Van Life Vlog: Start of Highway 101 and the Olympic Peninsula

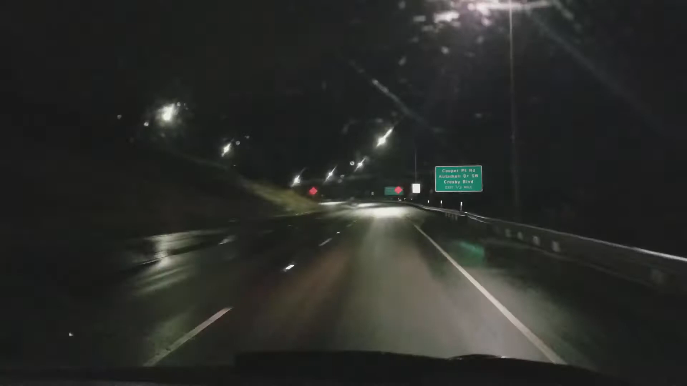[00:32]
We're on the 101. Yeah, I think we're on the 101. Here's the first 101 sign. We're at the very start of the 101. We started our trip on the 101. Are you so excited? Because we're gonna drive as much of this as we possibly can. But first we gotta drive it north. Just some cold, rainy, windy weather. How fitting. We start the 101 with rain.